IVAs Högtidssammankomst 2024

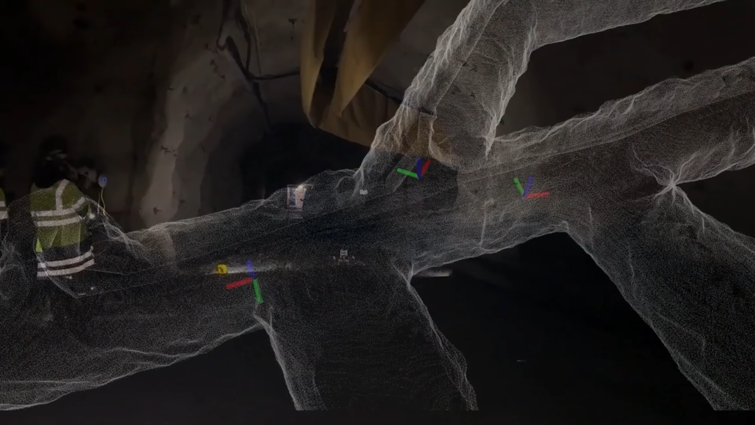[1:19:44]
The system then calculated the most efficient way of going about the work. It considered which robot should go to which point,
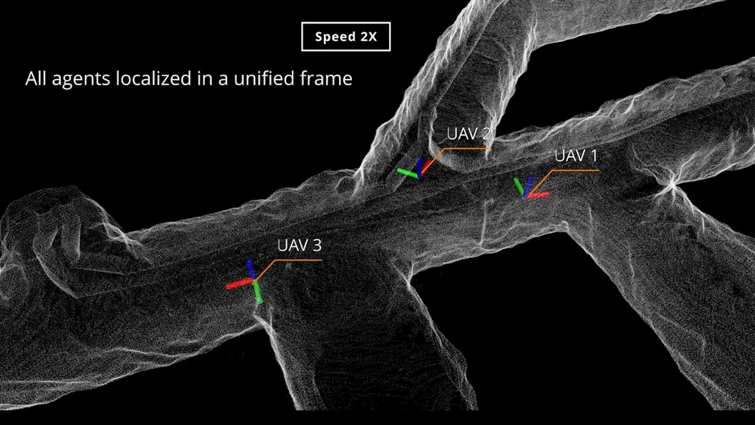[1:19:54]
how it should find its way there, and then report completion of its task.
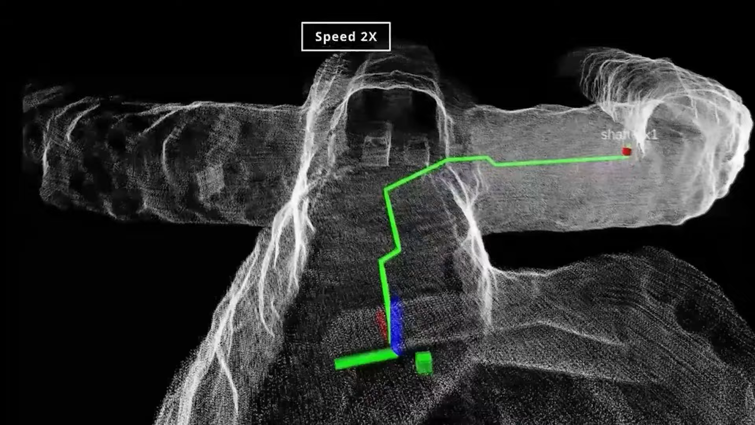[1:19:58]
Each robot acted autonomously, collaborating with the other robots in real time in a previously unknown environment with no GPS structure.